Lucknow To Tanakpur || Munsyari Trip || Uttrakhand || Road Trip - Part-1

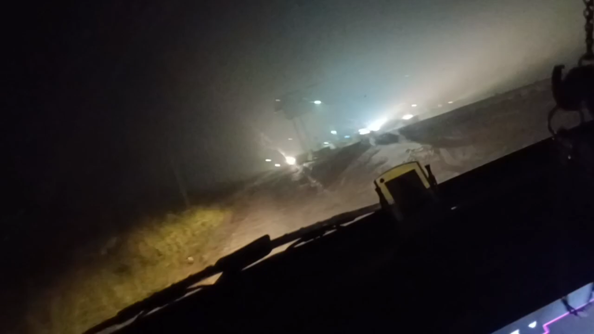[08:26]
अब ये दो टोल कैसे हो गए? तीसरा टोल तुम इधर से निकालना।
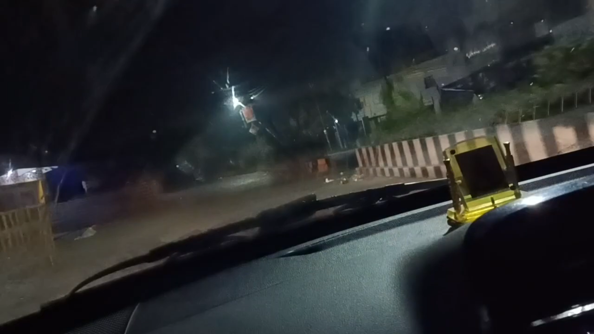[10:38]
यहाँ से चालू होता है शेर का इलाका। अच्छा रास्ता का